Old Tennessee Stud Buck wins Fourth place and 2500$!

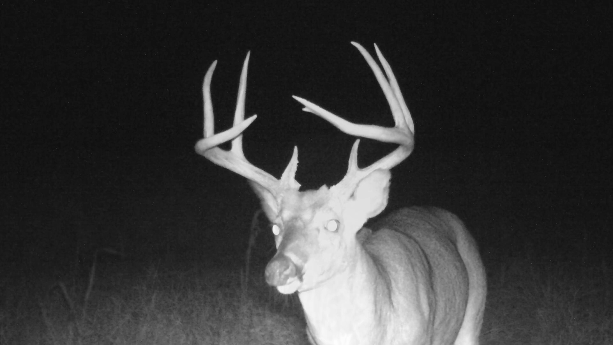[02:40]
in 2021 the ghost ghosted me and it was November 21st when I got my first ghostly picture of him